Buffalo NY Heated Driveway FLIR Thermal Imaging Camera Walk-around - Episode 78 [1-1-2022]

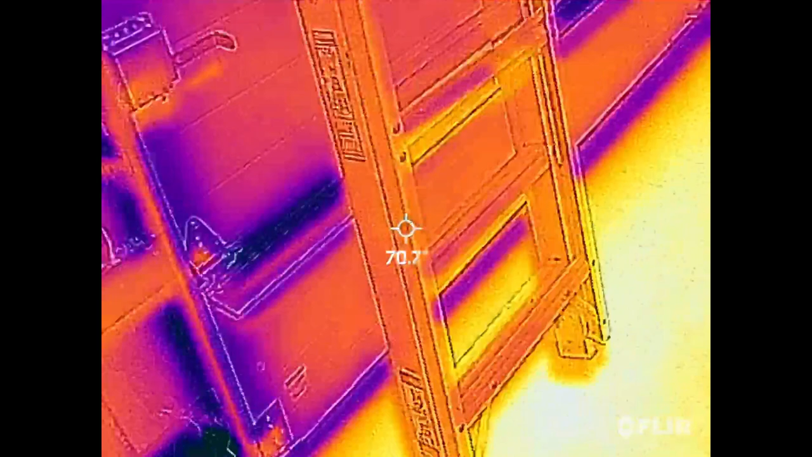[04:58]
door as you get away from where it's it's it's
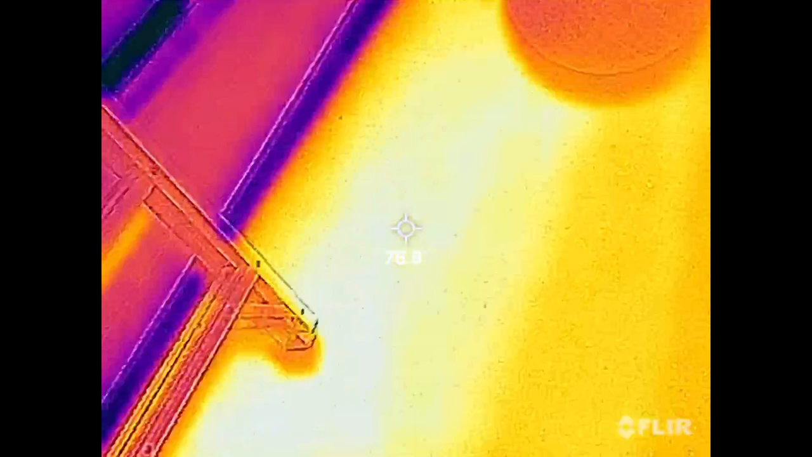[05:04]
spaced six inches on center and you start to get out into the 12 inches on center spacing you
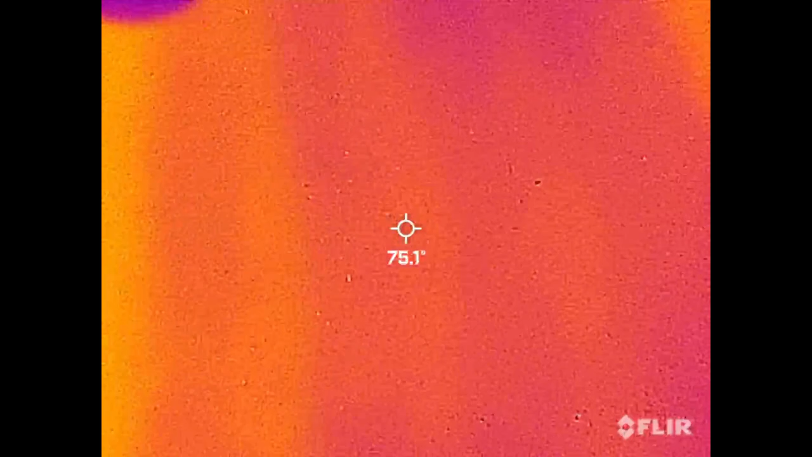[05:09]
can tell that the temperature drops off a little bit until the beginning of the next loop
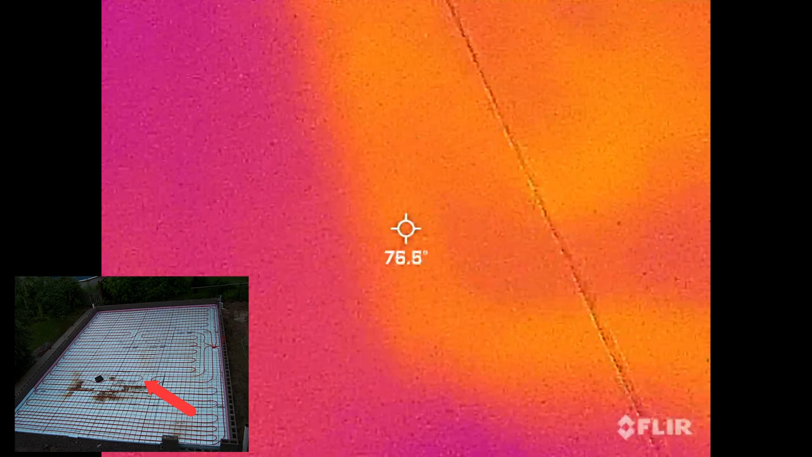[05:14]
and here you can actually see if you look close enough you can see where the loops are so beginning of the next loop
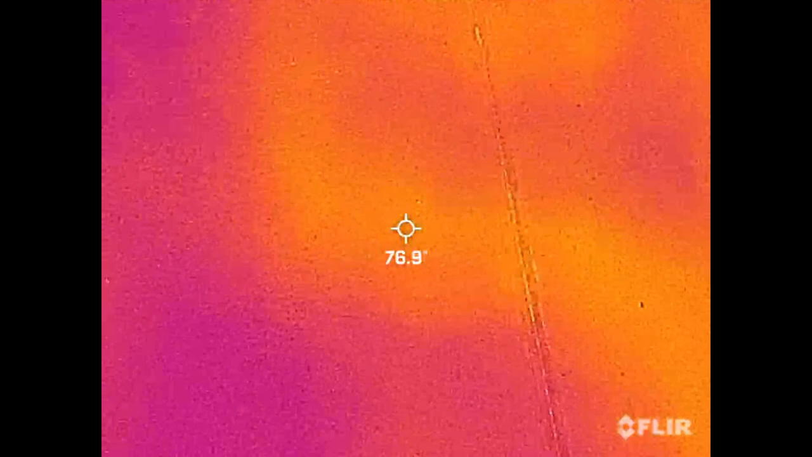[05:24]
uh that slab is showing you know about 77 degrees again and then as we continue to uh to walk back and we get away from that
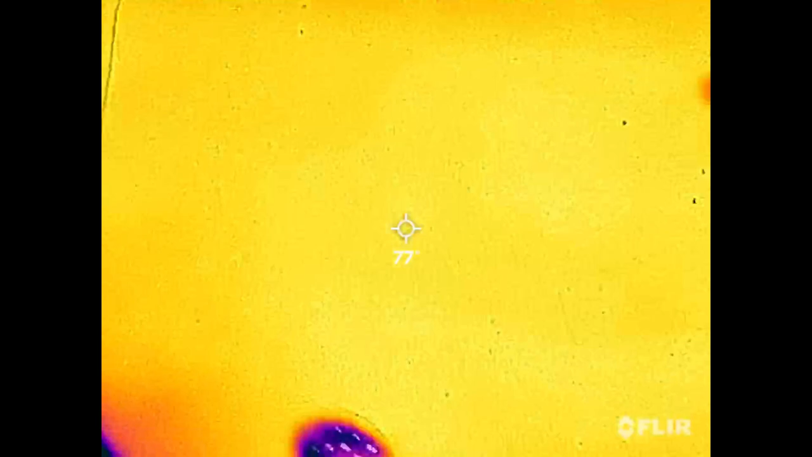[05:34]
loop number two we get back here kind of drops off we're down to 74 there and then we get to the very back
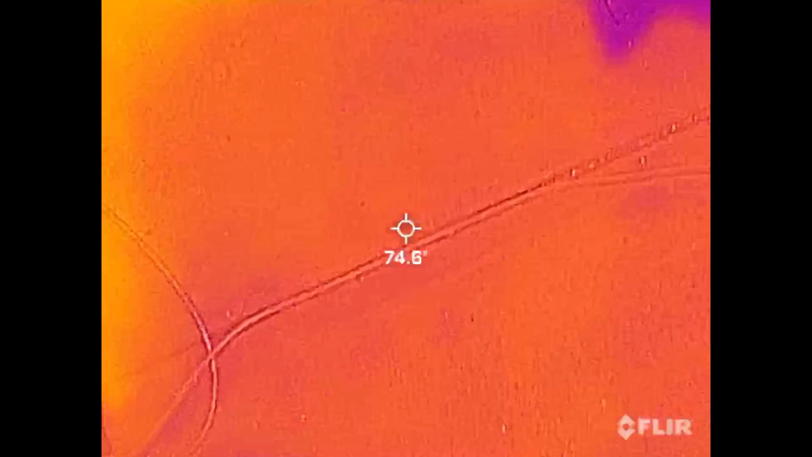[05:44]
and this is where loop number three begins and we're back up to that i would say
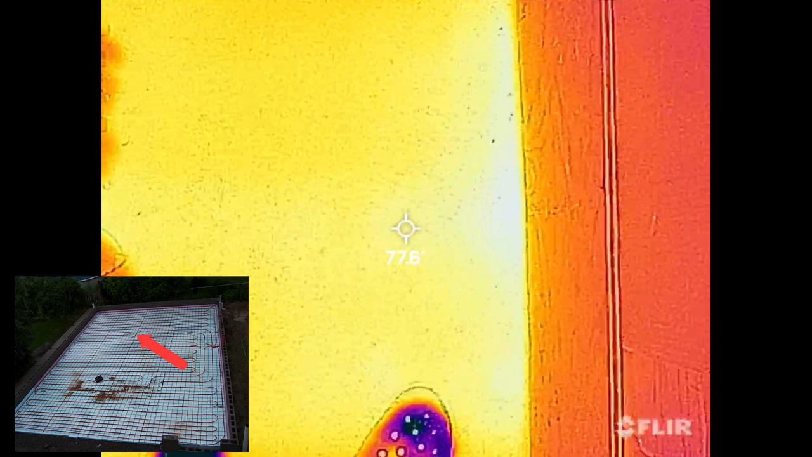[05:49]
77 78 degrees and we're to the back of the
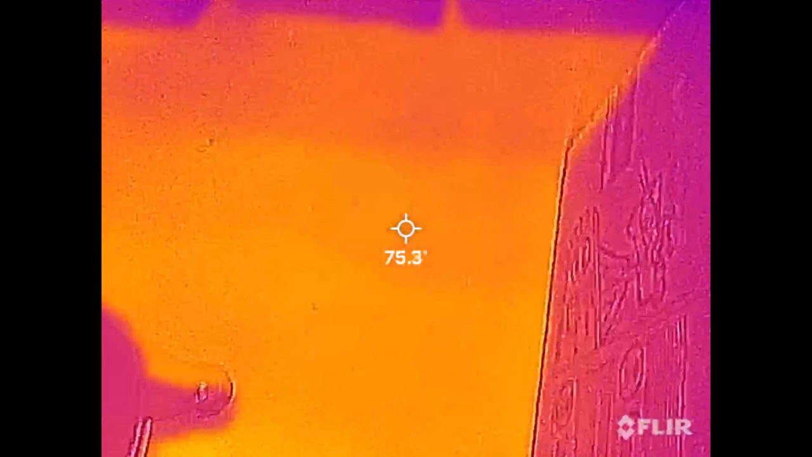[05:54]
garage so um you know just as a comparison to the driveway as you look at the uh garage here sorry it's a little messy i've been doing some woodworking and some other projects
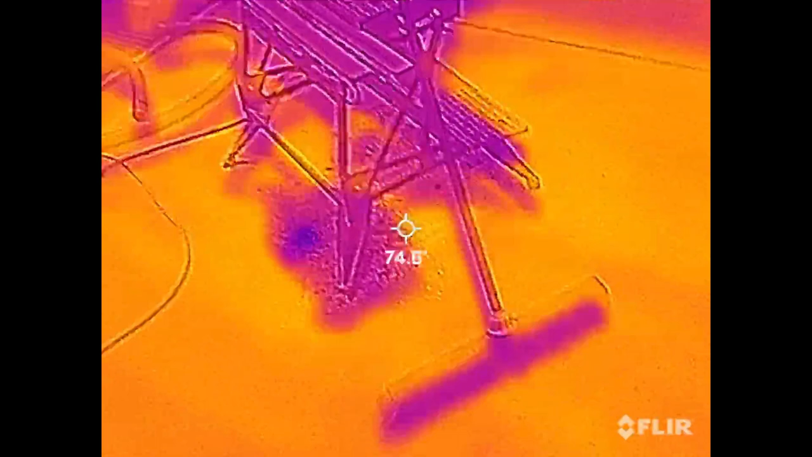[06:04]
around the house this is the center drain in the garage that leads to the outside uh
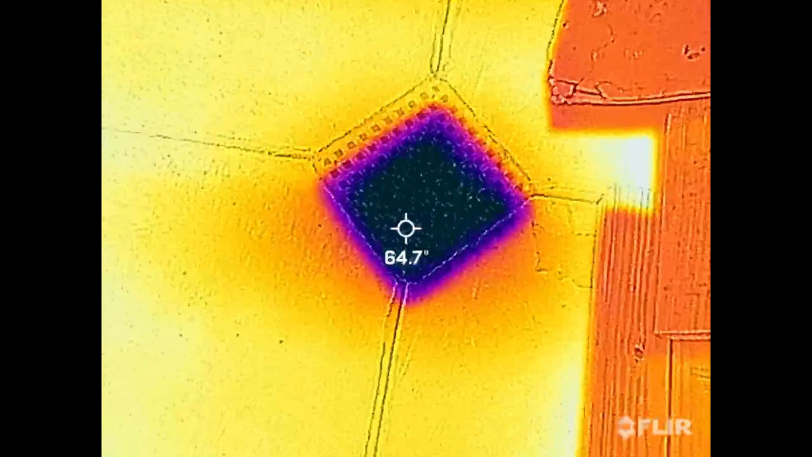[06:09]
way down at the at the end of the driveway where the bubbler is um
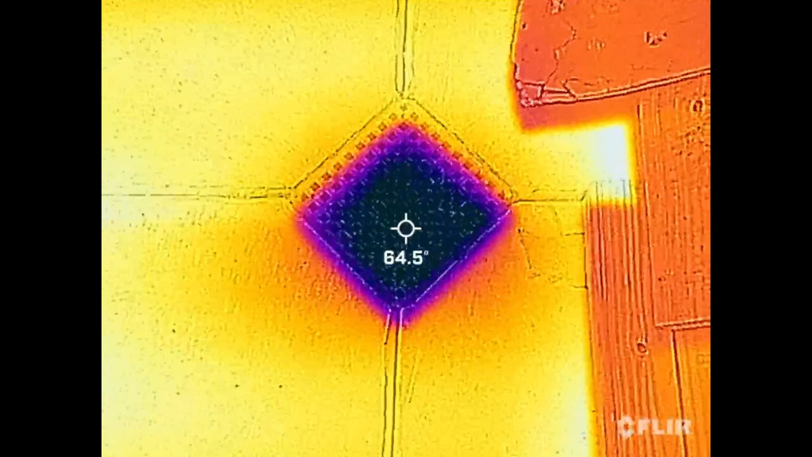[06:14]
and all of my downspouts empty into that so that's why that's a little uh cooler
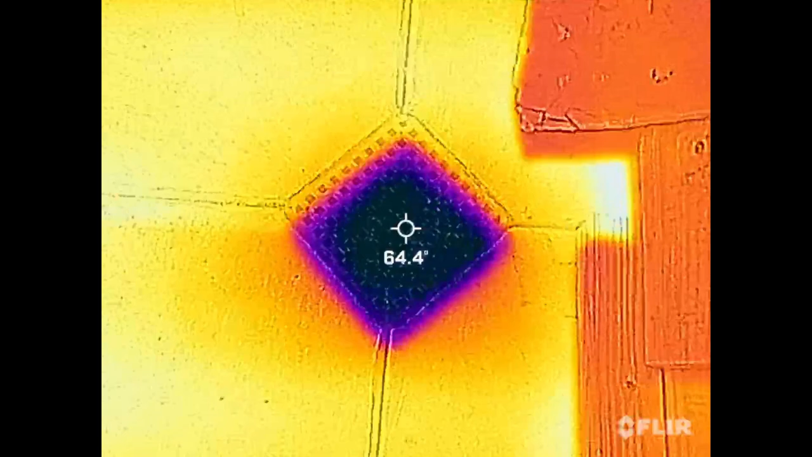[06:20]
but yeah if you look here you know the floor is a nice and toasty
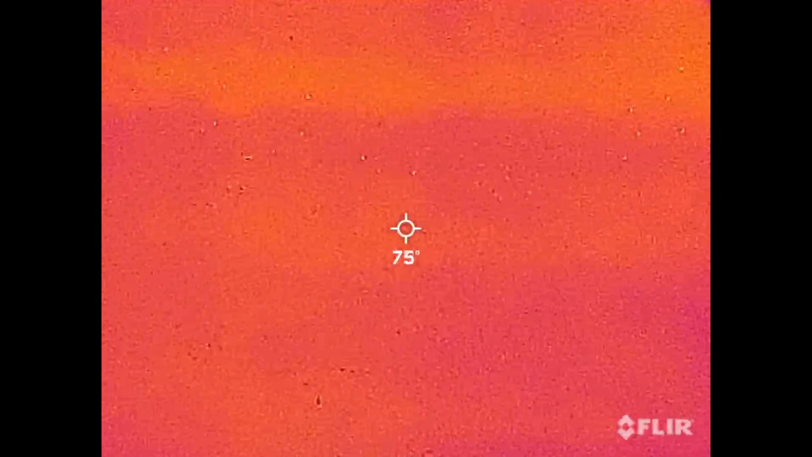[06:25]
between 77 78 degrees for the most part and
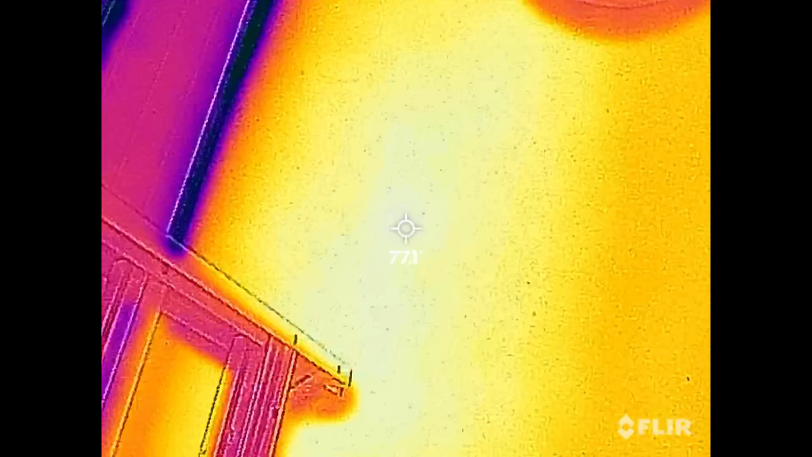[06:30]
if you'll notice the thermostat on the wall here is reading
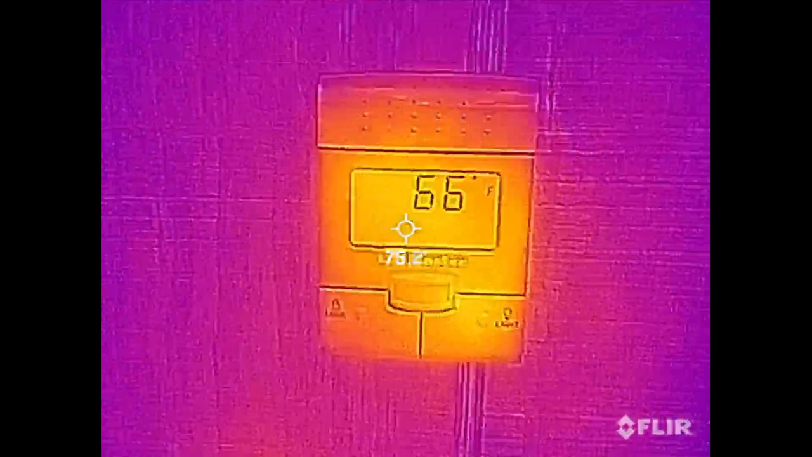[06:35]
66 degrees so and that's with an outdoor temperature today it was in the mid to upper 40s
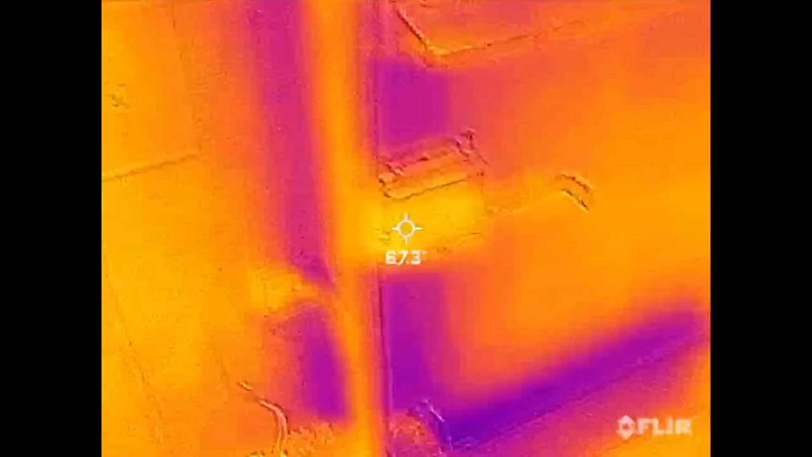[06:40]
like i said so when you know when the temperature drops off and ends up down in the 30s upper 20s you know this this seems to drop